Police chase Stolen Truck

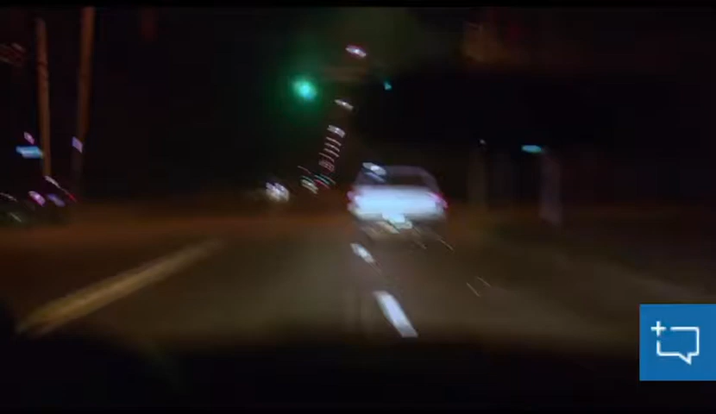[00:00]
Going southbound on gold. Get officers in the area, he's going to bail again. He's a white male, shaved head. Probably in his 40s, he's got a mustache. Looks like he's fairly tall, thin build.
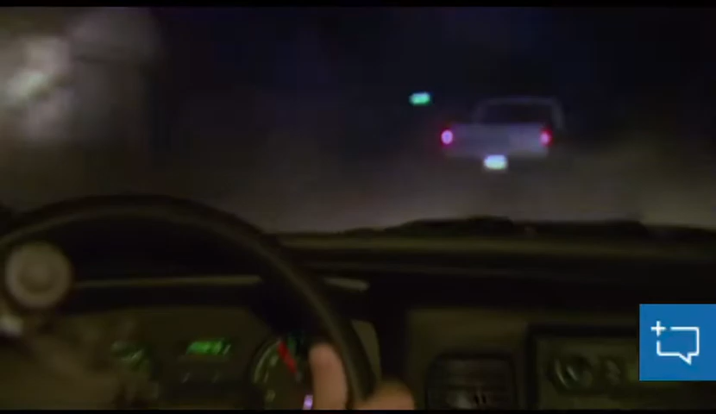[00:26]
Looks like he's going to lose it here. Hold bail.